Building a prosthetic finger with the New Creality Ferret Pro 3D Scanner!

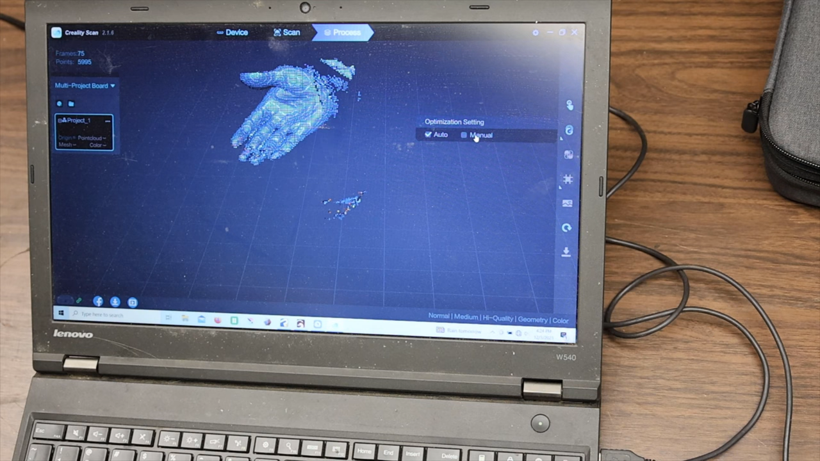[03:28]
Now you have the ability to adjust the export resolution as well as a couple other options. Of course, you still have the option to go with one button processing if the default settings will work for your project.
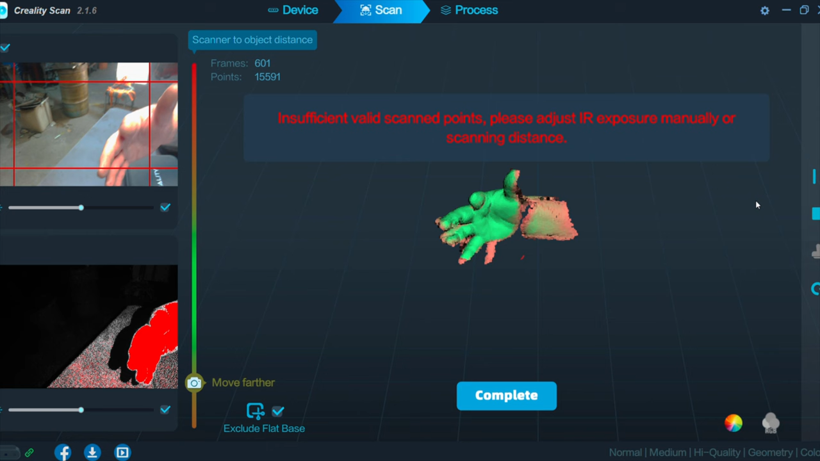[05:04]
One without any weird artifacts, but really it wasn't necessary.
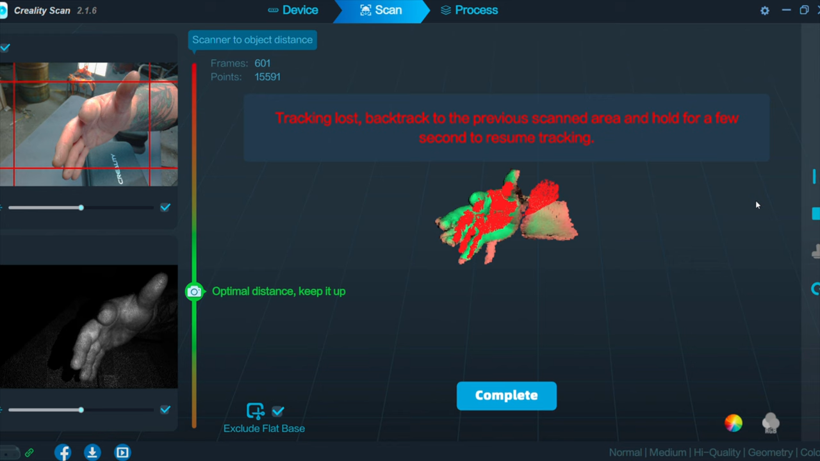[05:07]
The first scan turned out really clean,
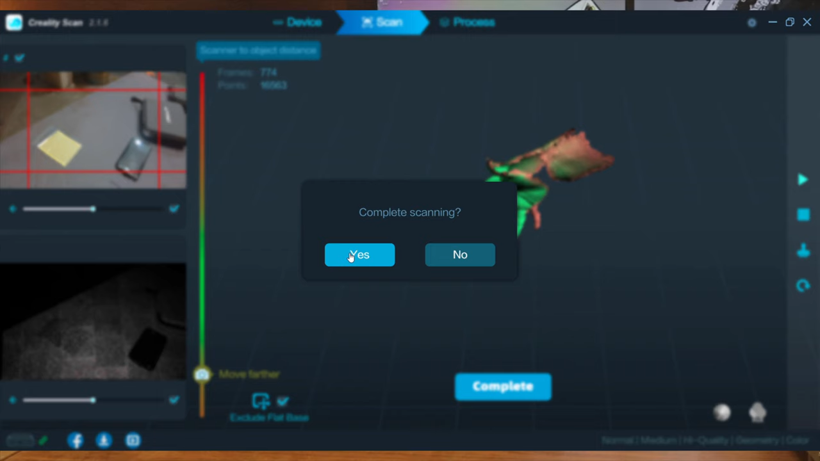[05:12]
and I used the one button processing function to take it from scan to OBJ.
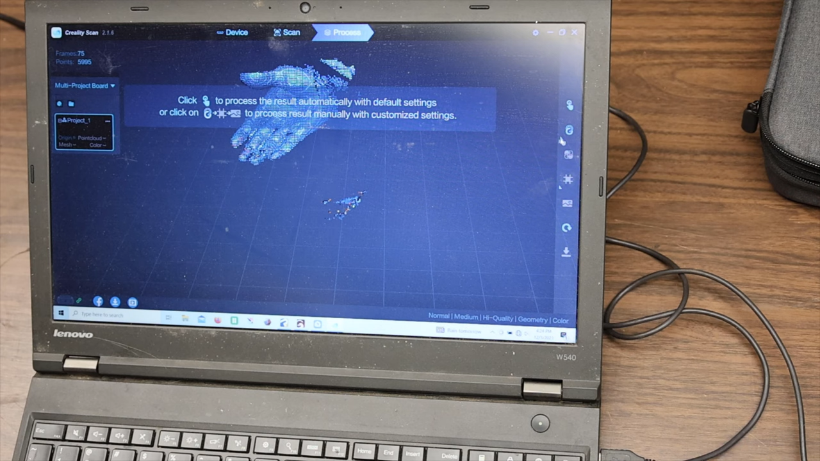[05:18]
You could choose to do it step by step and adjust the elements of the scan.
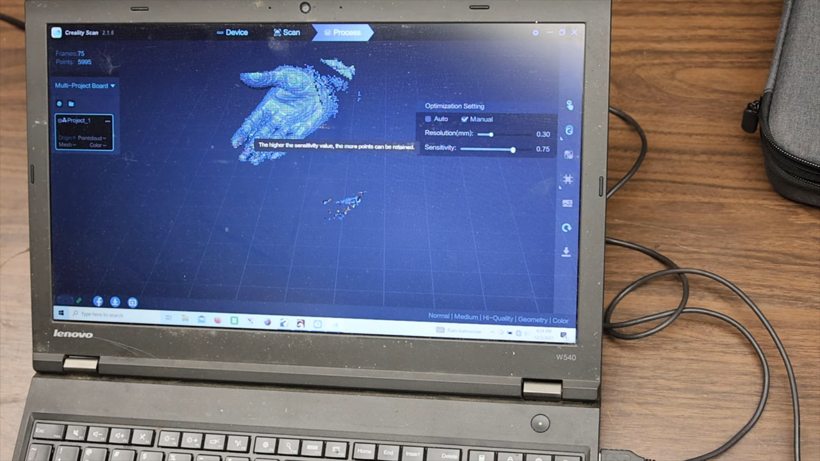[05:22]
You can increase or decrease the amount of resolved triangles, you can adjust the resolution, or whether or not to retain the color data.
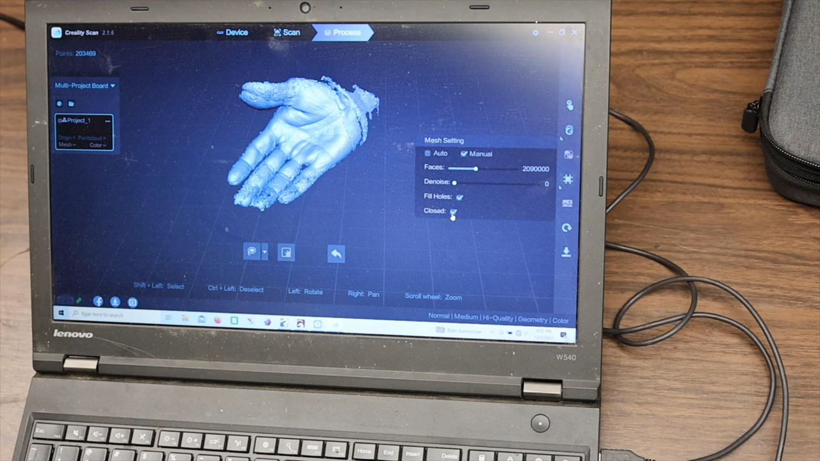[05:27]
For what I'm doing, and since I'm not scaling anything, I just use the standard configuration for the output.
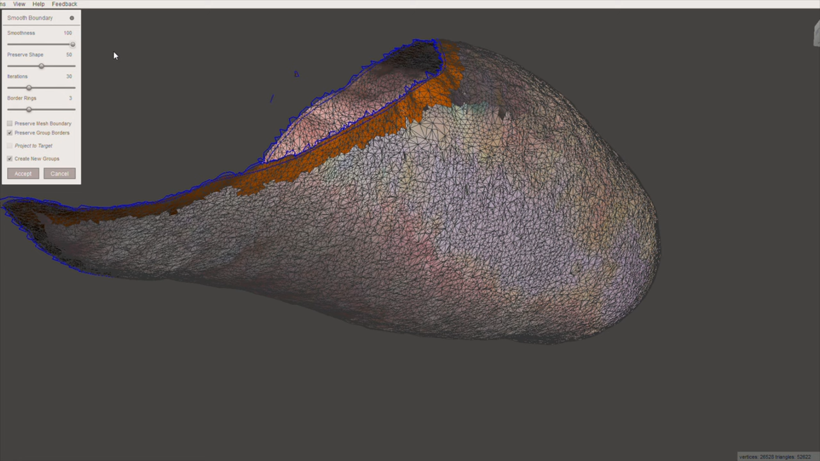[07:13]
Now that I have just about all the excess triangles removed, and the design pretty well refined, I select just the edge and use the uniform tool to smooth the outside perimeter.